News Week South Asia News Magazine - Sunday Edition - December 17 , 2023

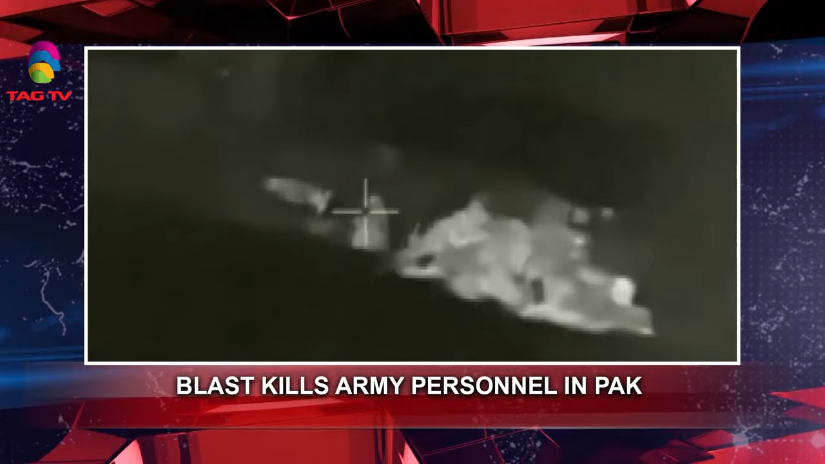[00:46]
Blast in Pakistan's Khyber Pakhtunkhwa kills 23 army personnel.
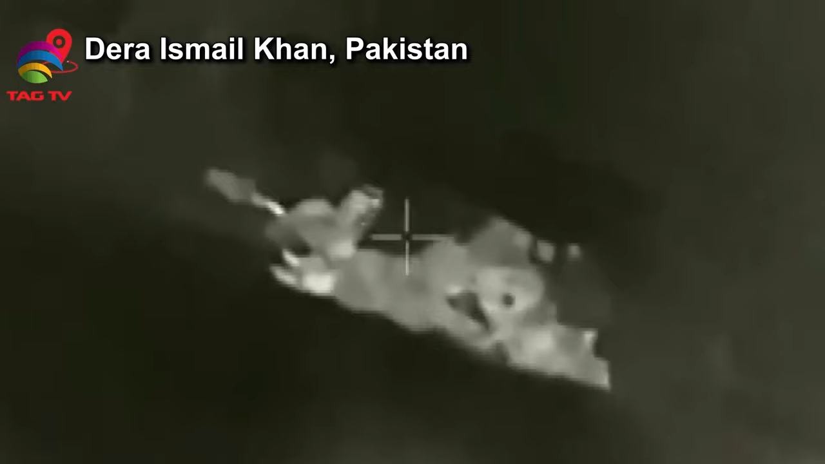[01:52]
What seems to be a heat vision, goggle speed of a gunfire between two parties is a video released by a terror outfit when its sniper was killing Pakistan's army personnel.
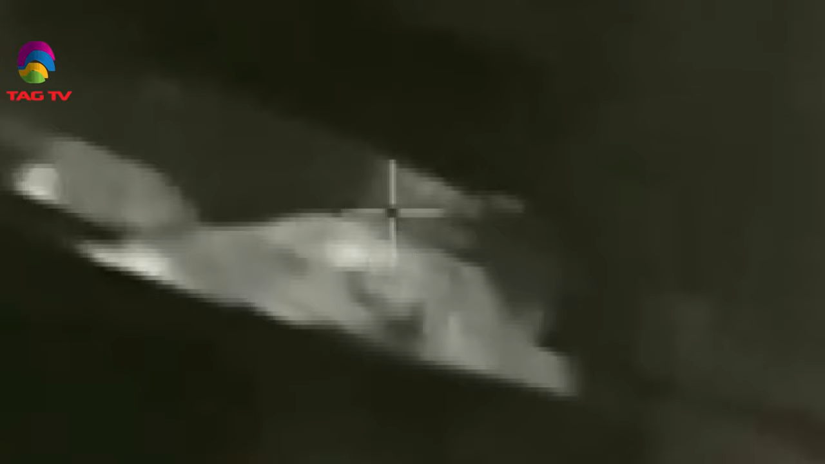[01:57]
The video was recently released by the terror organization Tehreek Jihad Pakistan,